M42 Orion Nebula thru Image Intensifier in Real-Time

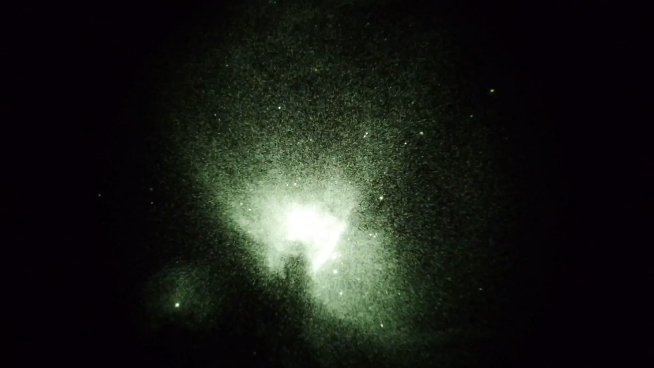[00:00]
Okay, video take one of M42, the Great Orion Nebula in the Constellation Orion. This is a 15th of a second shutter, 3200 ISO on the camera, Mulan 250 scope, F9.2, 90 power. Let's pan across the Orion Nebula. Right now we're looking dead center in the trapezium, which is kind of washed out by nebulosity, and the stars themselves blazing away. Let's go north. Oops, wrong way. I want to go south. Look into the outer arms.